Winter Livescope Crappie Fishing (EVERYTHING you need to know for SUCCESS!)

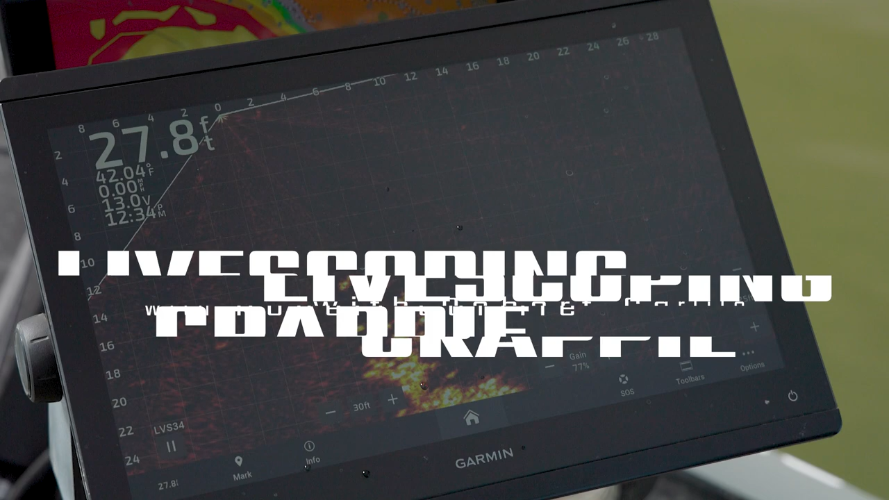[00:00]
On screen: depth 27.8 ft, water 42.04°F
I want one of them to go after the jig. Missed him. Just barely bit on it. There we go.
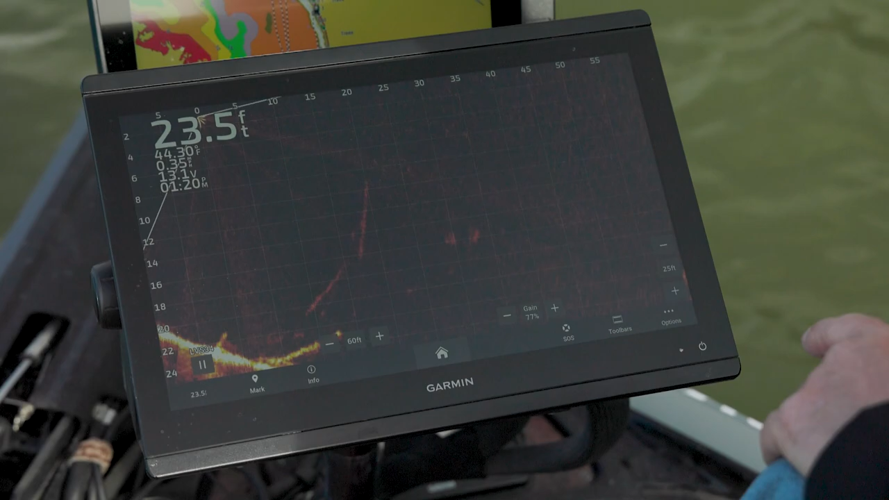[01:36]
On screen: depth 23.5 ft
And I'm just going to chase them for a second and let you see something.
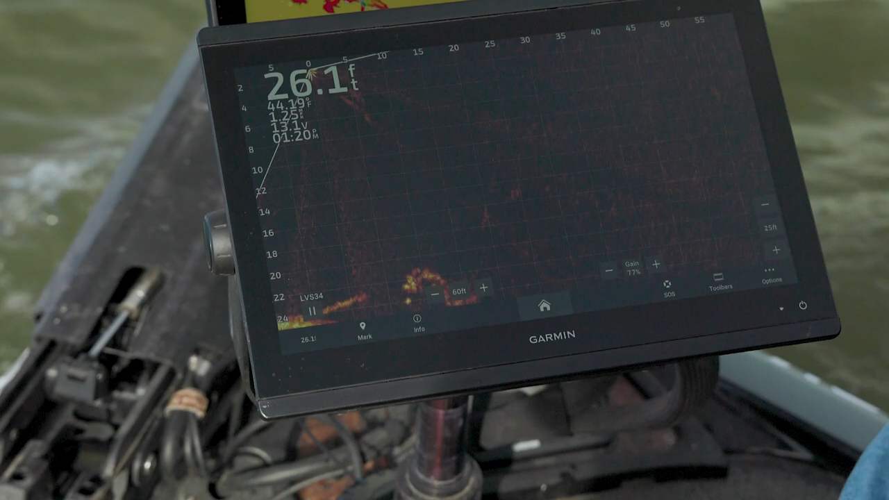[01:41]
On screen: depth 26.1 ft
So at 60 foot, this grid is 5 foot by 2 foot.
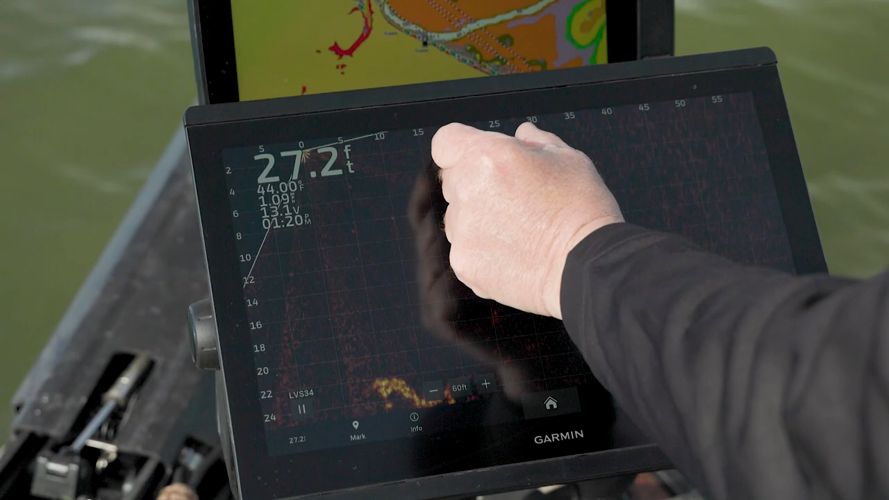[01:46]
On screen: depth 27.2 ft
You can see 15, 20, 25, 30, 35, 40.
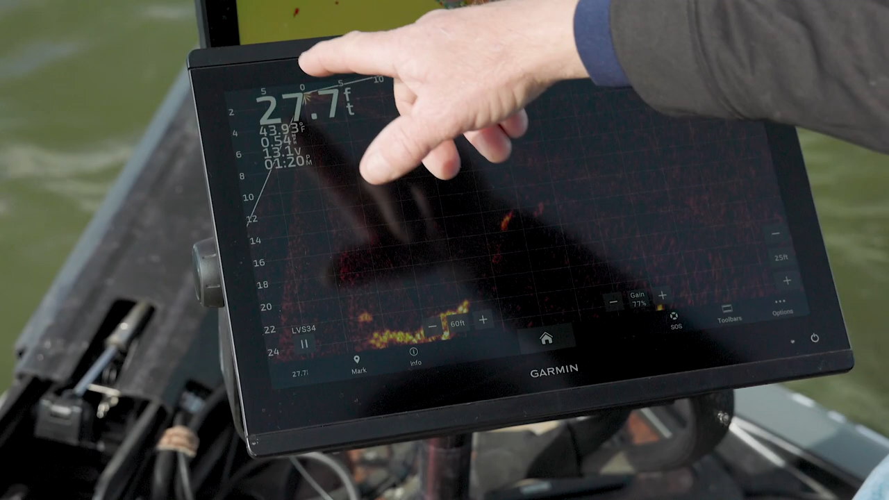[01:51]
On screen: depth 27.7 ft
And it's 2, 4, 6, 8, 10, 12 down the left side. So that's the size of that grid.
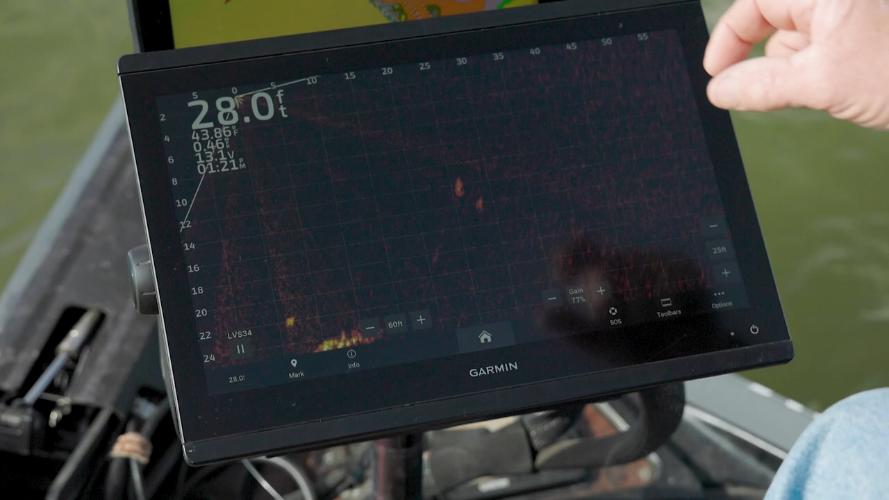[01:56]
On screen: depth 28.0 ft
It's a 2 foot by 5 foot grid. And we saw these two fish.
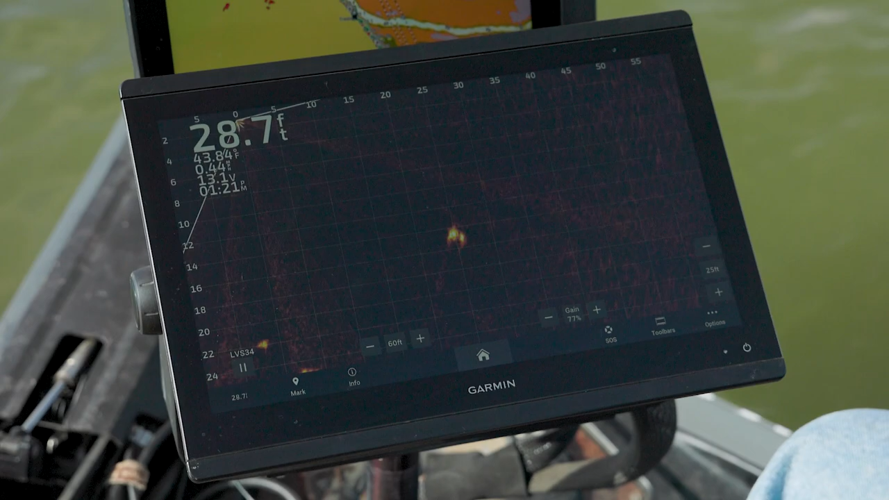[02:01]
On screen: depth 28.7 ft
And here they look about the same size as what we've been fishing for, except for when you look at the grid,
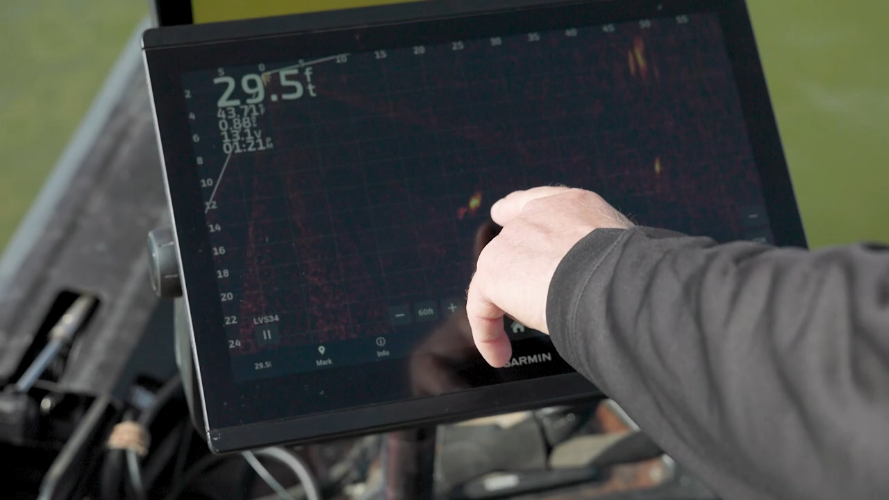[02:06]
On screen: depth 29.5 ft
you can tell that this fish is 3 foot long, maybe a little bit longer.
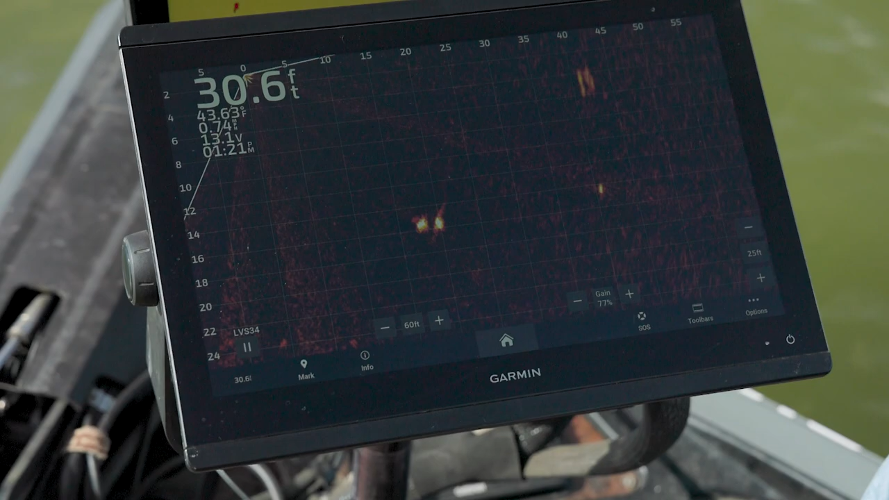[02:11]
On screen: depth 30.6 ft, water 43.63°F
So obviously that's not a crappie. I don't think they're making 3 foot long crappie yet.
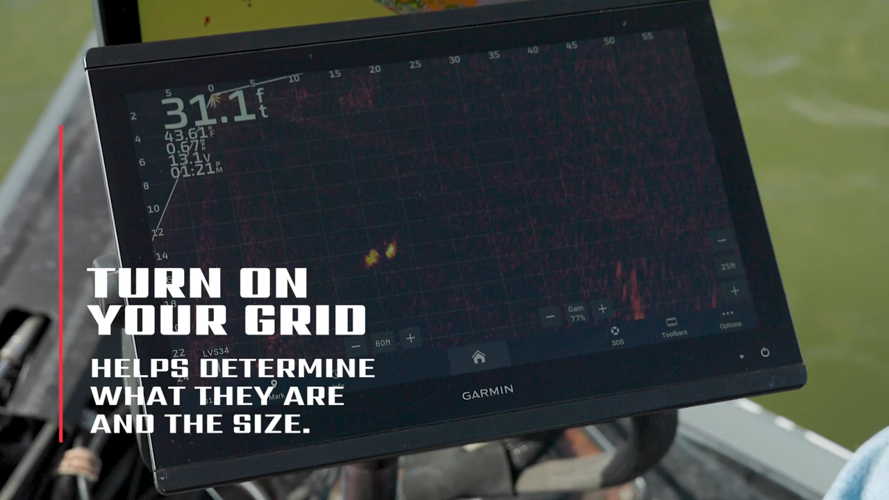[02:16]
On screen: depth 31.1 ft
So I'm going to zoom in.
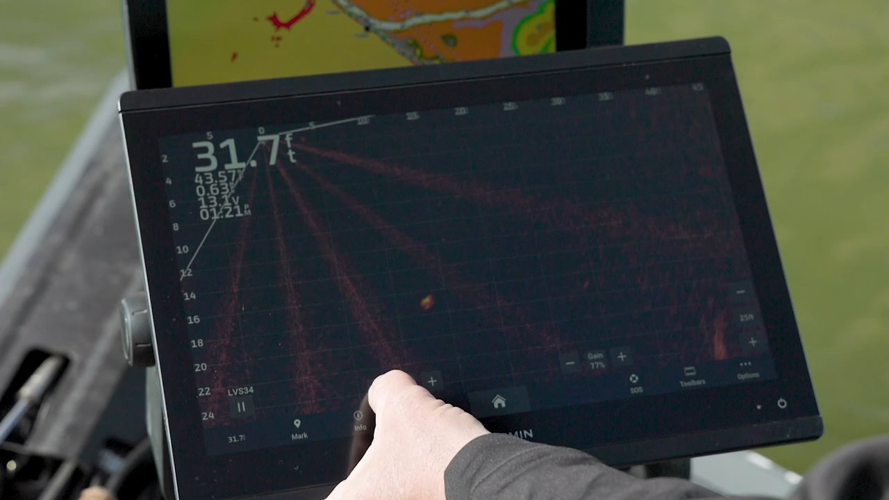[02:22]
On screen: depth 31.7 ft
And as we zoom in, we get here to the 40 foot range. You can see that now the grid has went to 2 foot by 4 foot.
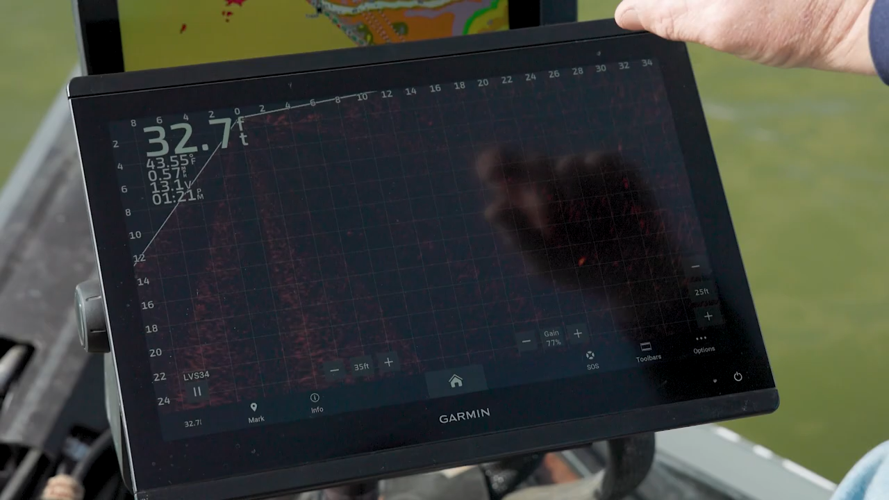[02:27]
On screen: depth 32.7 ft
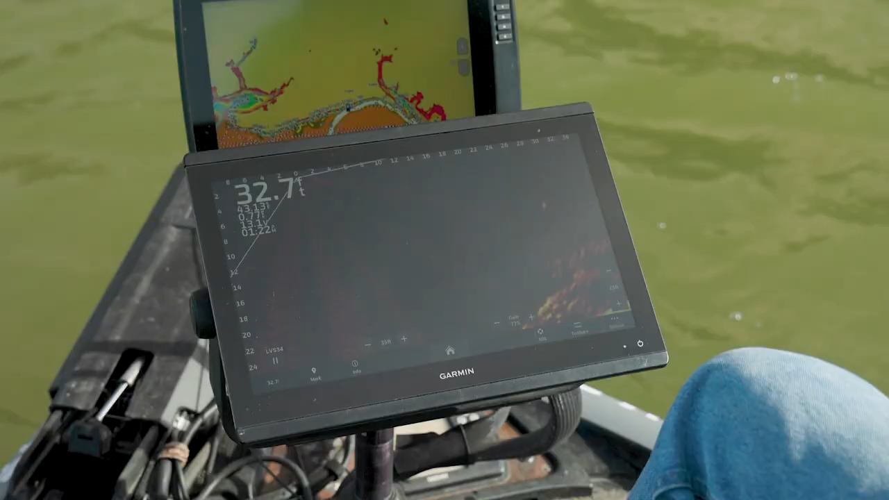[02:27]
So now as we're pulling up on this tree, we're seeing lots of crappie.
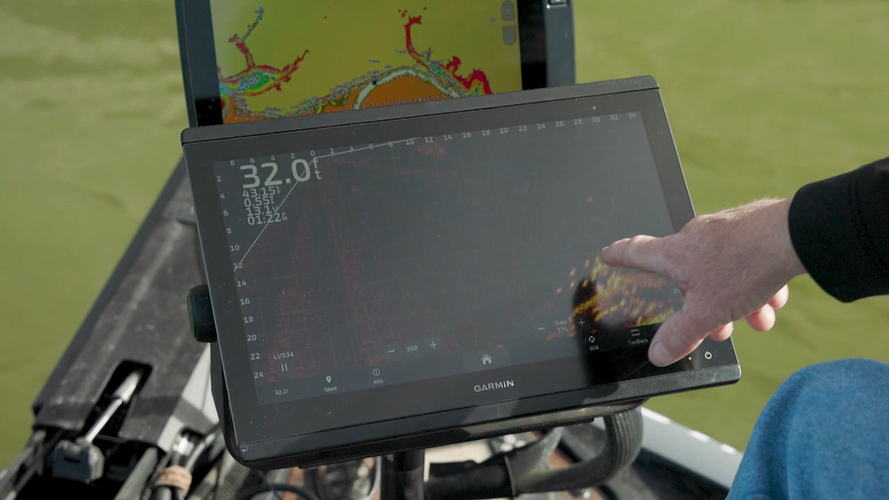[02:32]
On screen: depth 32.0 ft
But you can see that that 2 foot grid is not occupying even a quarter of it.
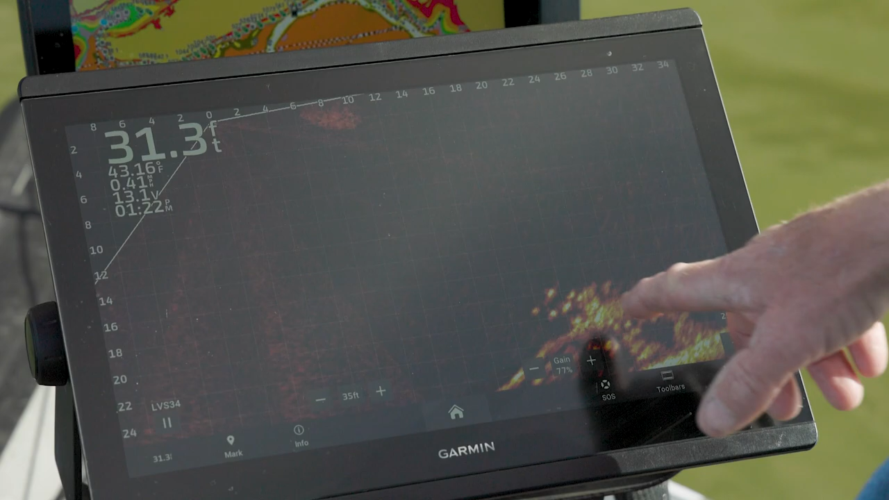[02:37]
On screen: depth 31.3 ft, water 43.16°F
You know, a quarter of 2 foot is 6 inches.
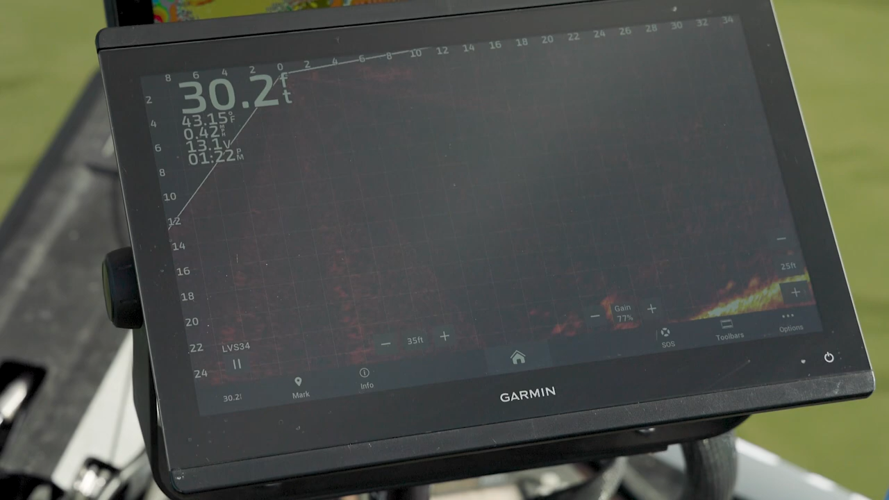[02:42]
On screen: depth 30.2 ft
So those are less than 6 inch long crappie. Probably not something I want to target.
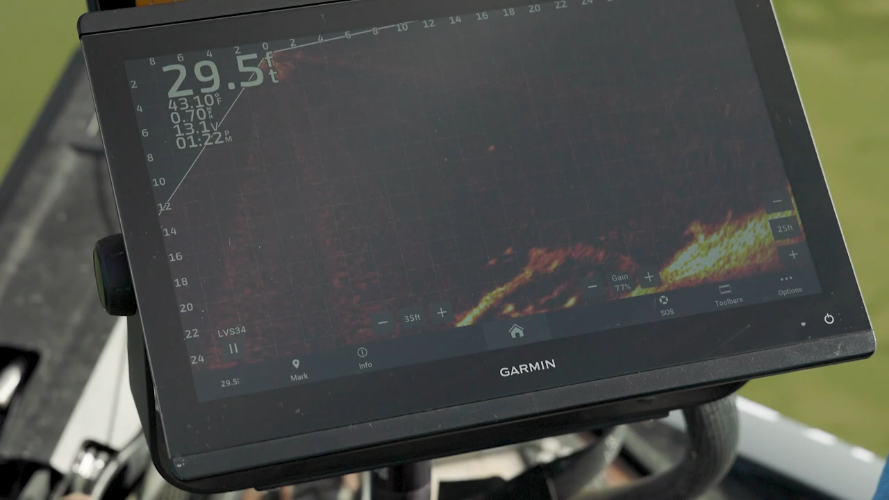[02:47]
On screen: depth 29.5 ft, water 43.10°F
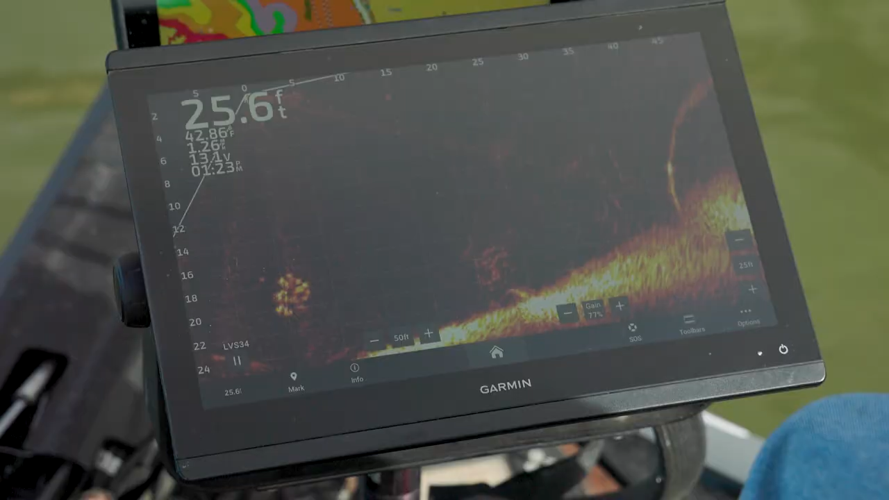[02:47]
On screen: depth 25.6 ft
So zoomed out, I can see that there's some trees here.